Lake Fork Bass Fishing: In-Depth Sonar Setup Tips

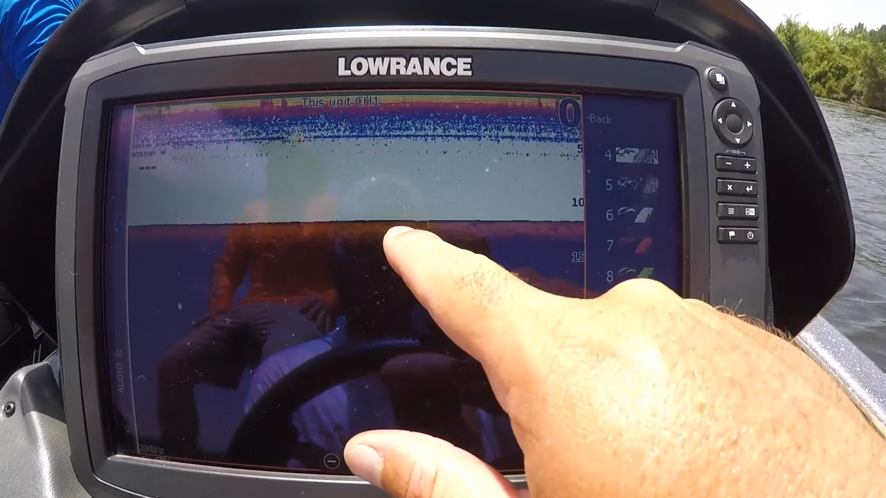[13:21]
I'll be able to see using these colors at the top, and it'll tell me how dense, how hard that is. So if I were to see a little line of shell stacking up on this bottom right here,
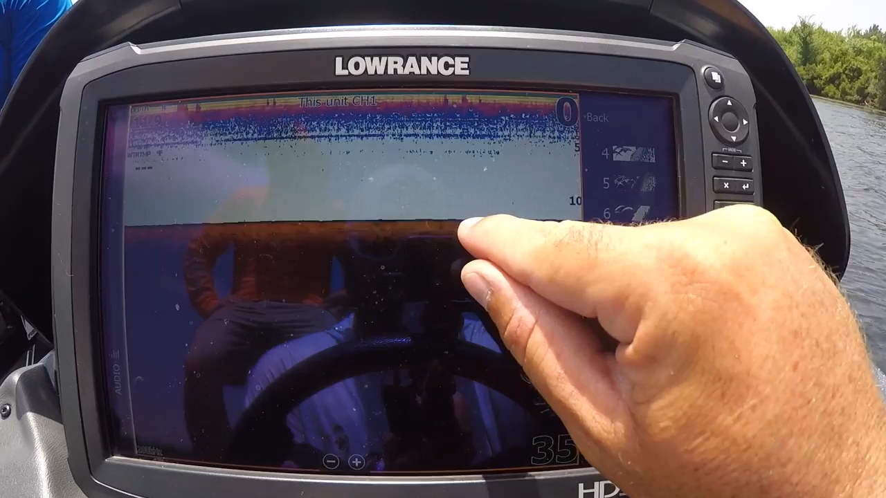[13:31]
I would see a line on top of that brown that would have a little bit of green in the middle of it, or it could be maybe it's some gravel or something like that, anything that's hard.
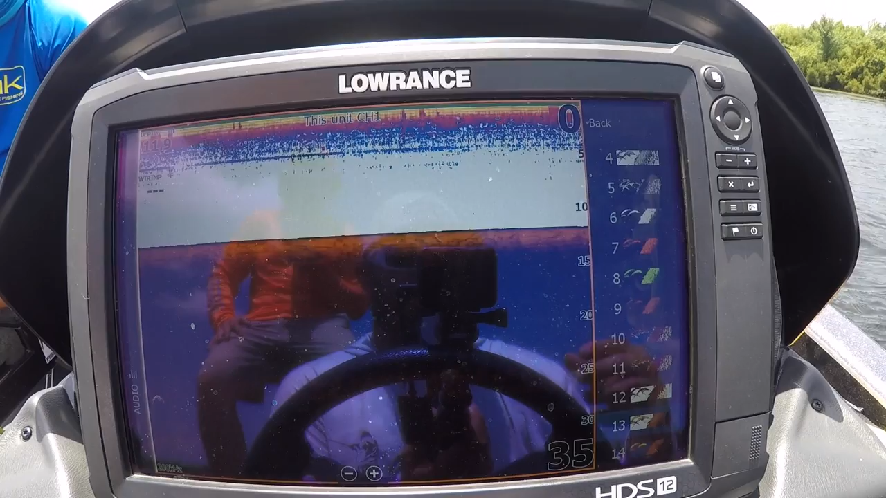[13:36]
Now if it's grass, it's going to be kind of reddish, bluish, and maybe a little bit of yellow in the grass.
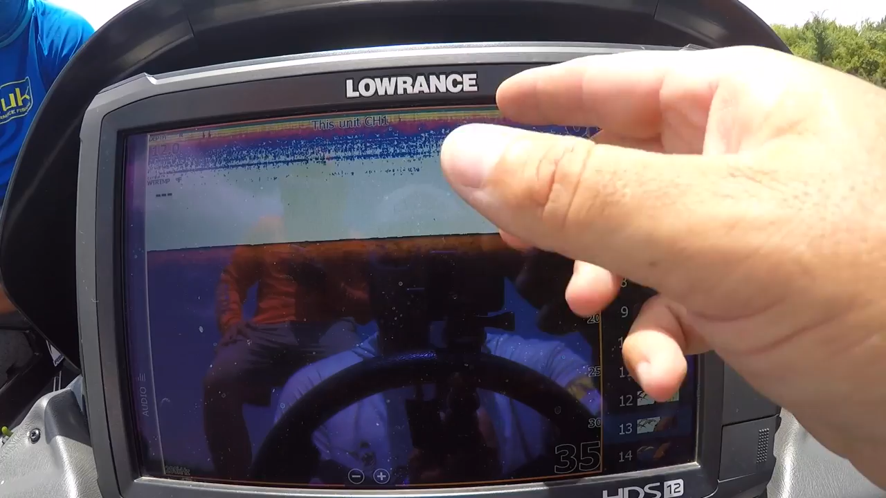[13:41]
If there was a thin layer of grass starting to grow here, you'd see little pieces of grass sticking up in those colors.
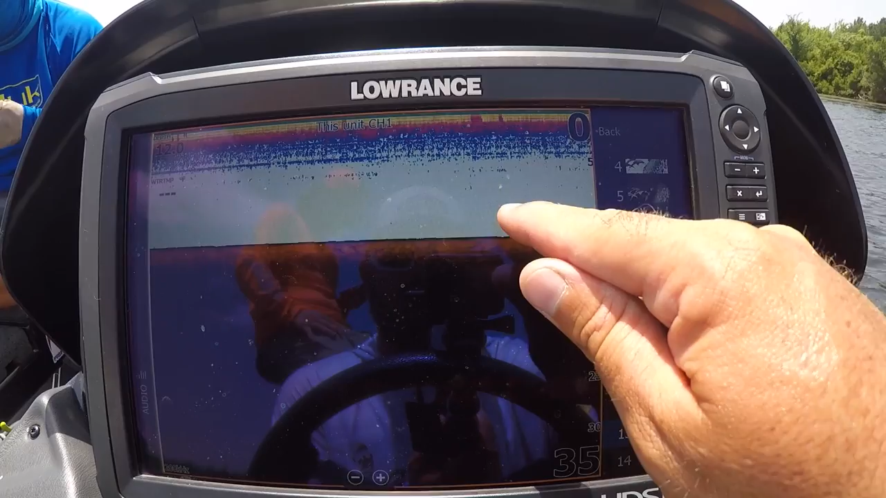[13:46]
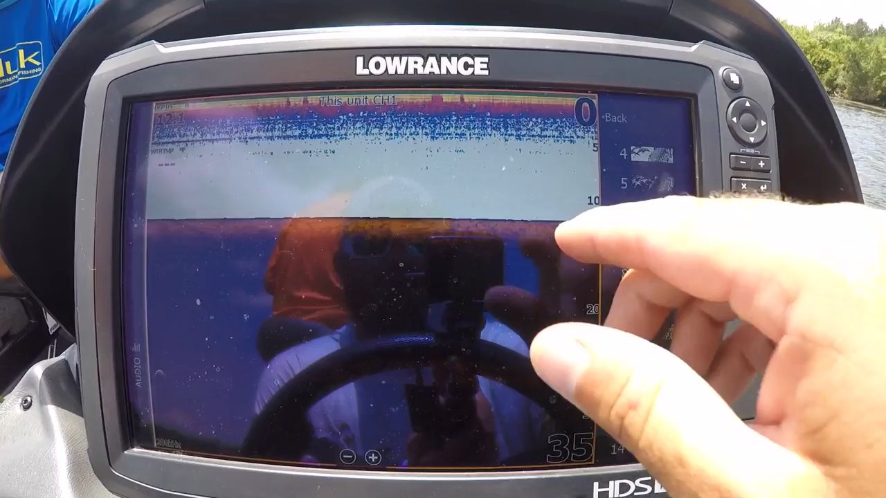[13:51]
So one thing about the palette you choose, your softest return will be at the bottom, and your hardest return will always be at the top. So as you can see, this palette right here goes from blue to red to yellow to green.
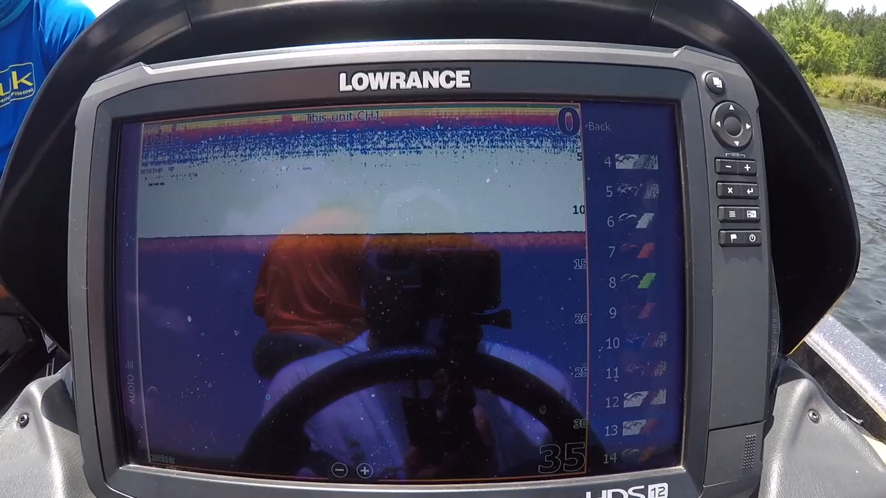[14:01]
That little thin line of green at the top, that's your hardest return. That's going to be real important when we talk about identifying fish here in a minute. Okay, temperature graph. Temperature graph will make this move up and down as the temperature changes in the water column throughout the day.
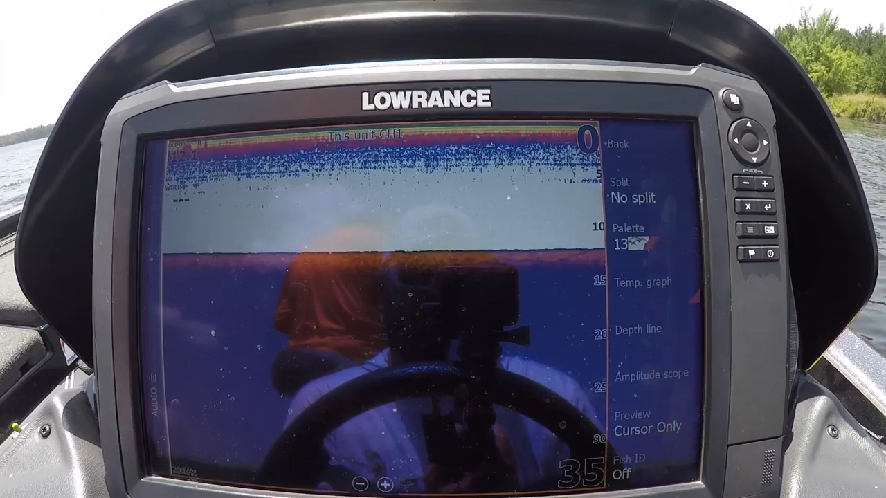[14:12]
I never use it though, but that's what it does. I don't know what depth line does if I'm being honest with you guys. It puts a little blue line down here. I never use depth line.
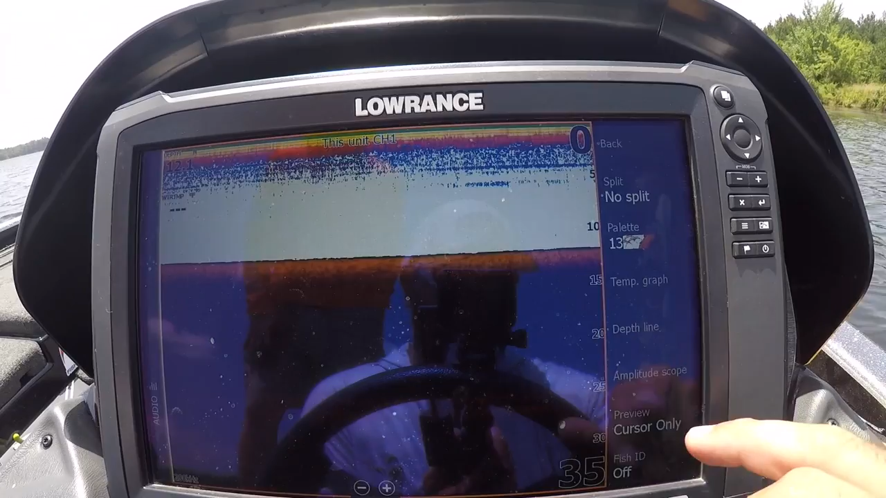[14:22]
Amplitude scope. This is neat. This is very similar to an old flasher right here, but I want to show you guys something. This is similar to an old flasher.
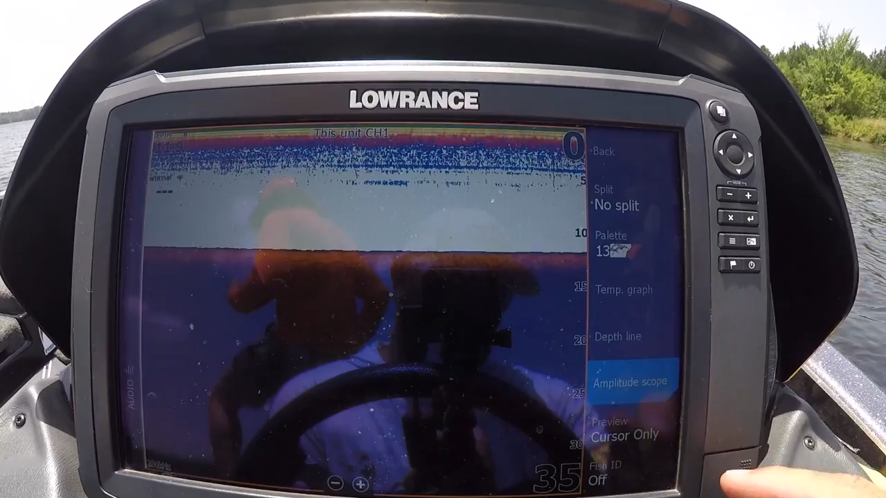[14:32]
You can see it with your sonar, but these units actually up here at Split, they have an actual flasher. So this, if you guys are old school and you really like the old flasher the best, you don't need to go buy an old flasher and mount it next to your regular Lowrance unit like David Fritz does. You can actually take this unit right here and view both sonar and flasher at the same time.
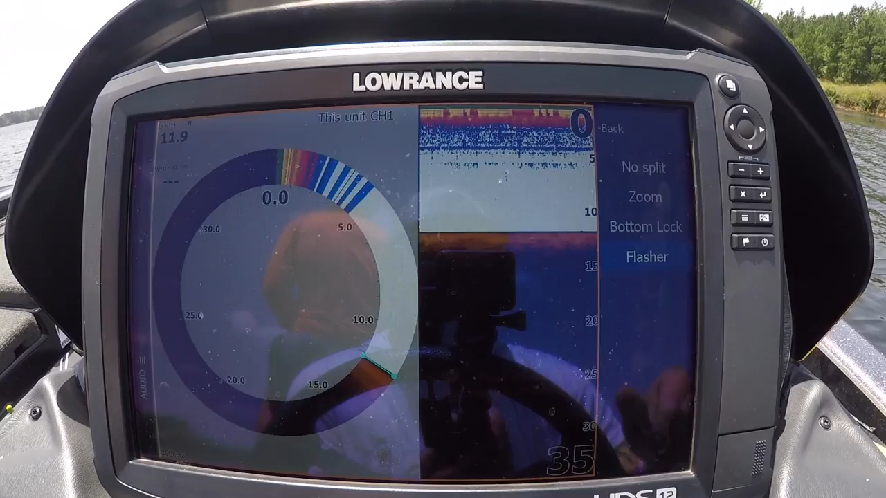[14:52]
Zoom just gives you two different screens where you can zoom one in, keep one zoomed out, keep one zoomed in.
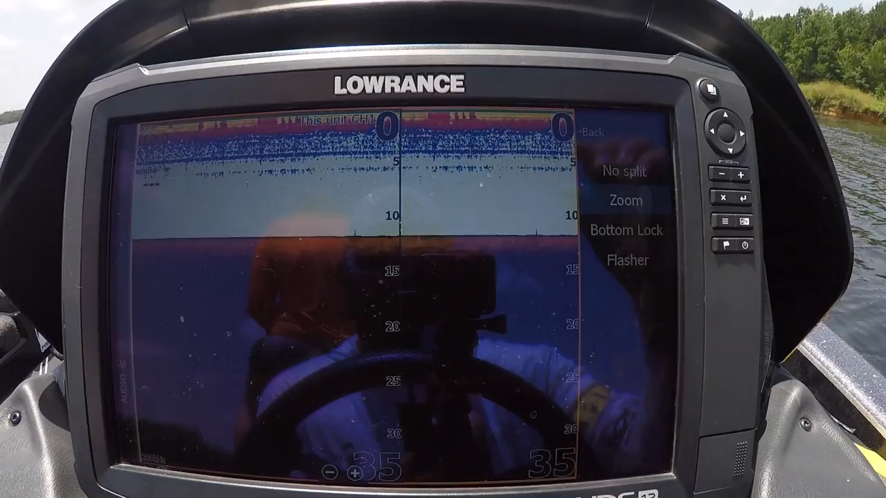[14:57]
That works well if you're really trying to see detail.
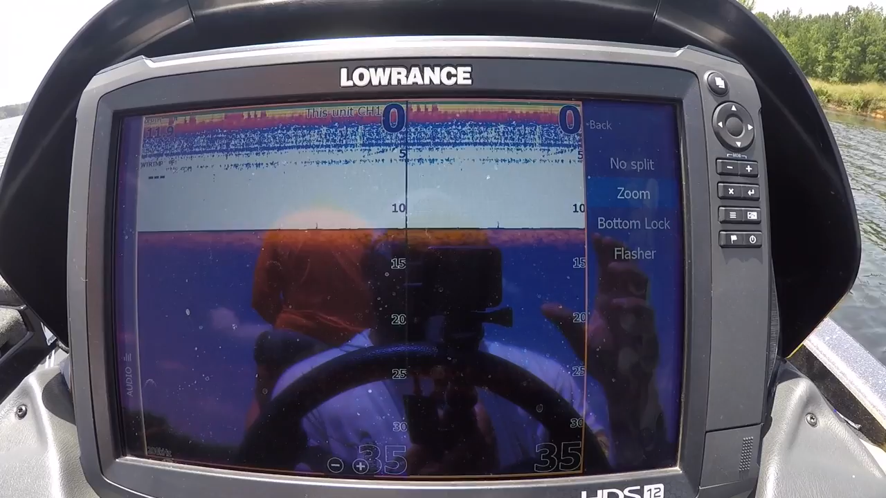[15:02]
If you're using sonar to see some detail in the hardness of the bottom content or you know something that's on the bottom, a brush pile, anything like that, you want to zoom in and really check it out.
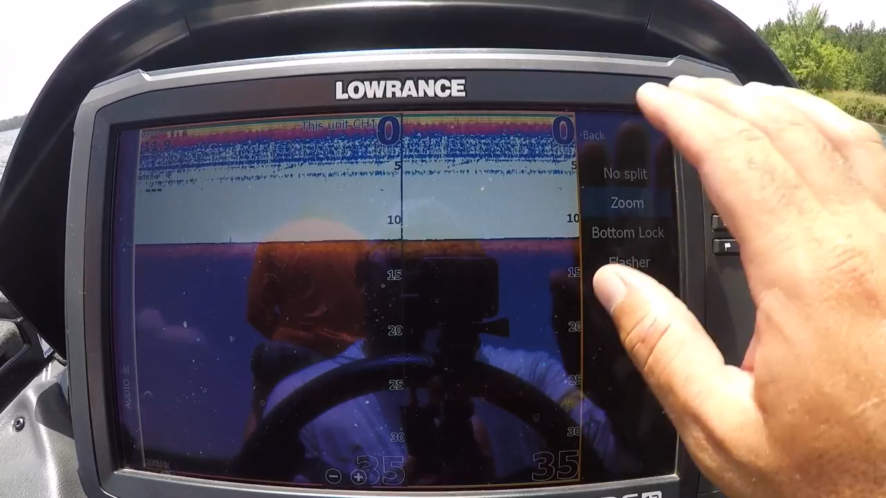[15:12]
This screen comes in handy for that. I run no split and actually use down imaging for most of that stuff myself.
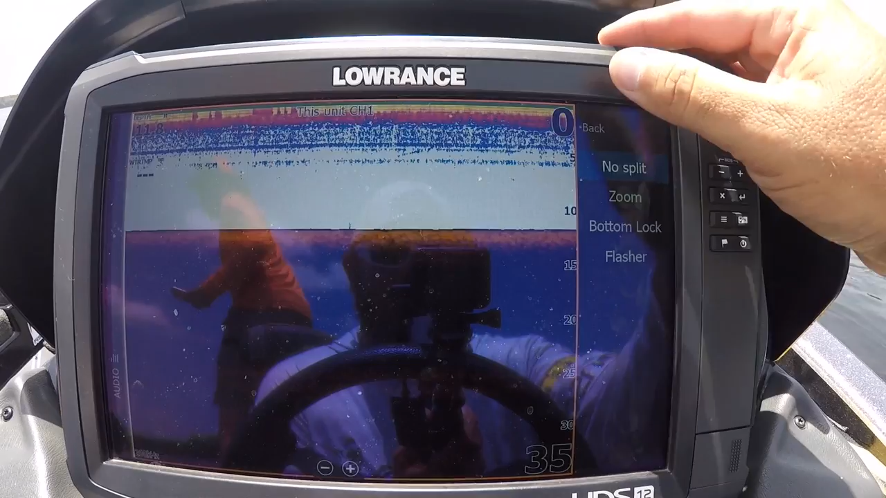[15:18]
Okay guys, that's how I set my graphs up.
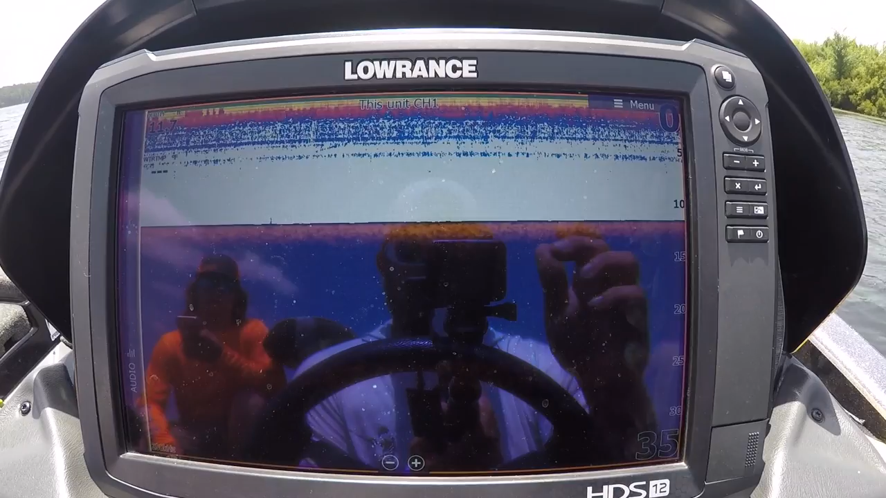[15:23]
Now let's take them over here, see if we can't find a school of fish for you guys to look at and play with some of these settings while we're looking at fish and show you guys how to identify these bass using these settings we just talked to you about.
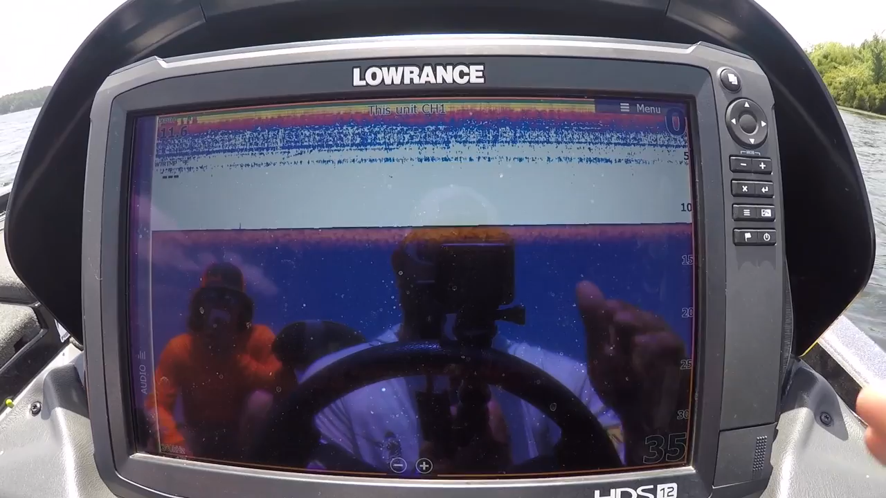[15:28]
Okay there's one single good size big bass.
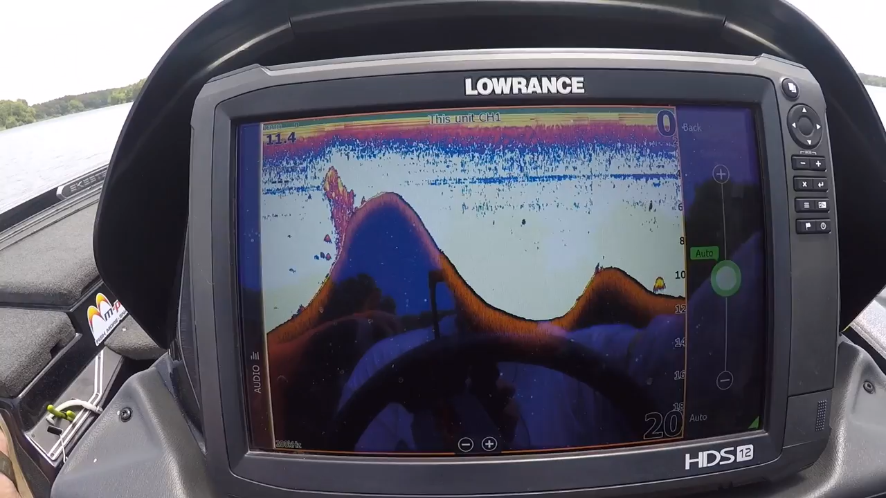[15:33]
You can kind of look over here on the side see that fish is almost a foot tall because halfway between 10 and 12 is 11. So that fish is probably a 10 inch tall fish.